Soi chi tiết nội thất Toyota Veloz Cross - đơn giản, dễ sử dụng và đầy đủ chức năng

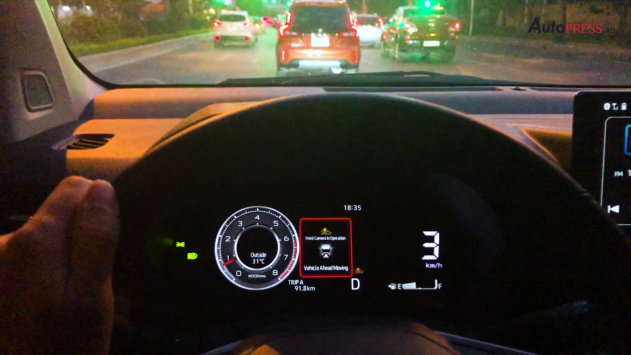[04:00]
Nhắc các bạn phải di chuyển tiếp theo Đấy là một tính năng Có lẽ là chưa thể Ngờ rằng là nó lại được lắp Trên chiếc xe này